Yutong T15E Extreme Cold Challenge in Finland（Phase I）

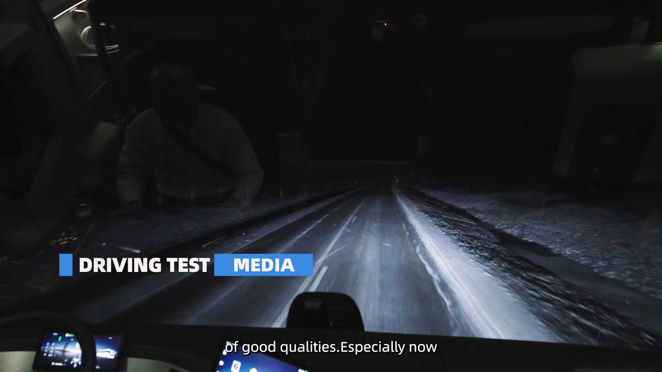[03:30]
But there are a lot of good features, so especially in the dark, I can see the colors that are happening at the bottom.